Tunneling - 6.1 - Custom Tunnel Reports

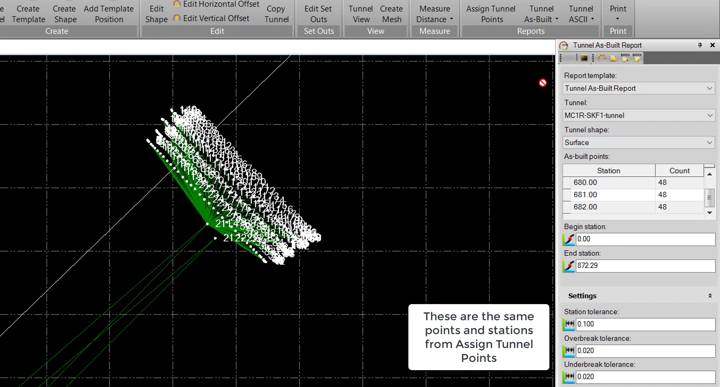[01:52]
In this case, we just have the one, and we can see here that we have the stations and the amount of points assigned. This is the same as in our Assign Tunnel Points command. We can just go back to that. We can see station 679 through 682. We have 48 points assigned. We have a Begin Station and End Station dialog here. This defaults to the Tunnel Alignment, so this alignment goes from Station 0 to Station 872.29. We can change this if we only want to report a small section of the tunnel.
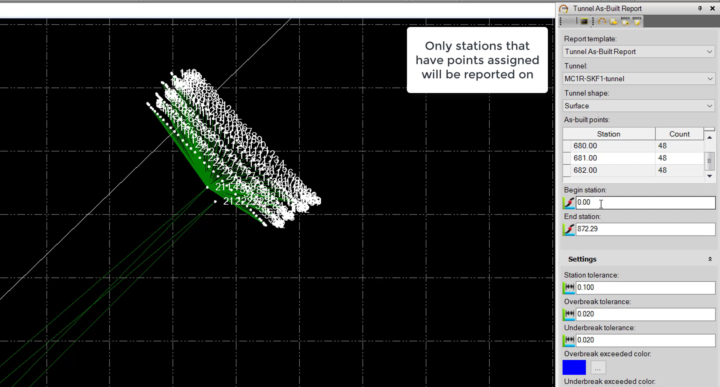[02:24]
One thing to note here is even though we have this going from Station 0 to Station 872 here right now, it will only report on the stations that we've assigned points to. So we should only see stations 679 to 682 when we report.
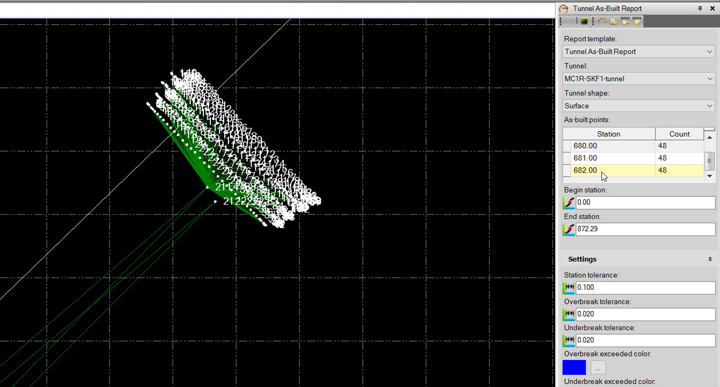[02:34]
At the bottom here, we have some Tolerance settings.
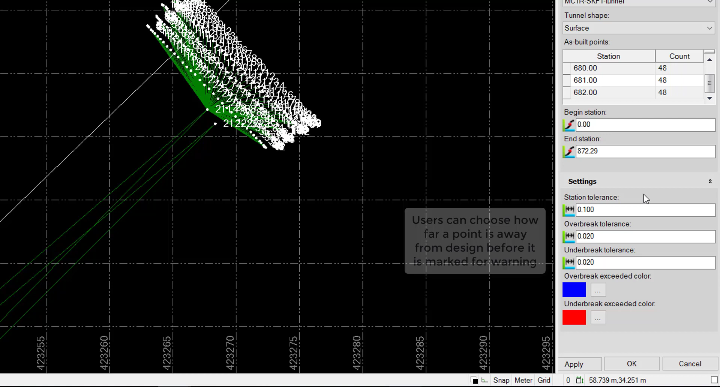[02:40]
These will control which points are flagged as out of tolerance, depending on the following values. Station Tolerance, which is the distance along alignment a point is away from a station. We have the Overbrake Tolerance, which is how far away a point is outside the tunnel. And we have the Underbrake Tolerance, which is how far a point is inside the tunnel.